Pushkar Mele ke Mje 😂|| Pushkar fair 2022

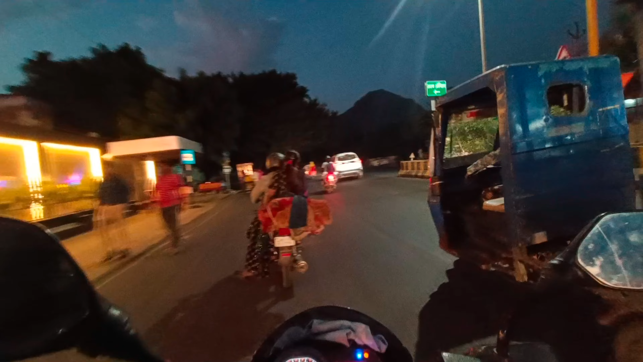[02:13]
जो कि आज पुसिवल हो पाया भाई किदर ले रहा भाई तड़े यार तो सामने देखो क्या ही नजारा है और आप देख सकते हो सामने बोड आ चुका है तीर तर आज पुशकर अभी कुशी देर में अपन पौजने वाल
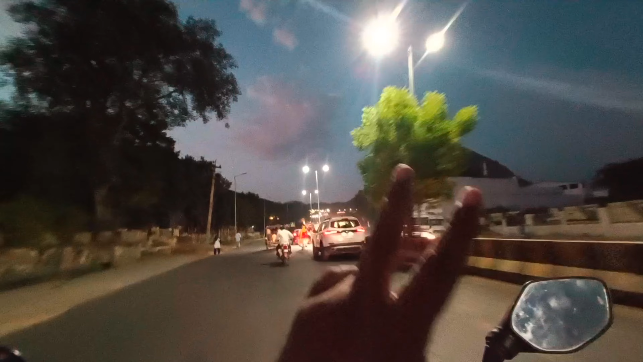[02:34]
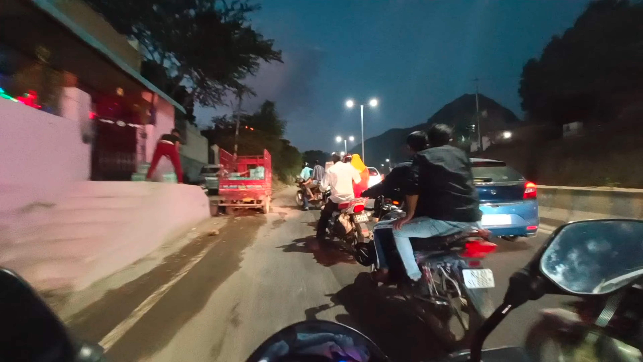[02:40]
और अब देखो वही अब क्या ही सीना अब यार गाटी वाला सीना
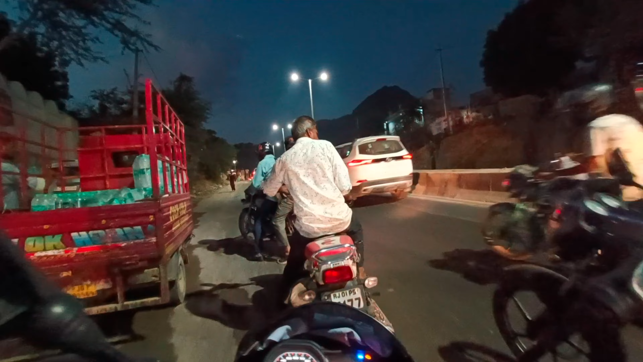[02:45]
अब यह गाटी गर पीछा रहना तो इसे निकल रहे है मतलब जाए बढ़रा भाई बज़्या मैं
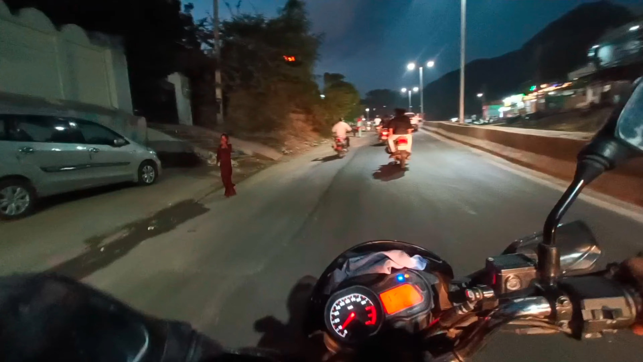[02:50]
अब भी आते हैं मतलब ऐसा सीने रिसकी सीना